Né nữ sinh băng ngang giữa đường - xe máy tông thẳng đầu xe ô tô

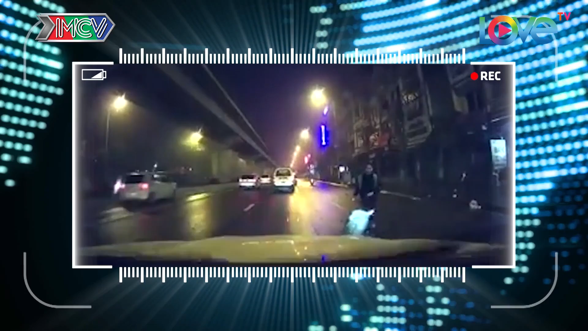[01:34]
Một người thanh niên lao ra từ bể đường và tông thẳng vào một chiếc ô tô đang đi trên đường và bị hấp văng ra Đâu là nguyên nhân của màn va chạm thốt tim này? Hãy cùng xem lại tình huống Chiếc ô tô có gắn camera hành trình đang di chuyển với một tốc độ khá chậm Chiếc ô tô phía trước cũng di chuyển với vận tốc tương tự Ngoài ra lúc này đang có một cơn bờ nhỏ, mặt đường khá trân trượt Đột nhiên,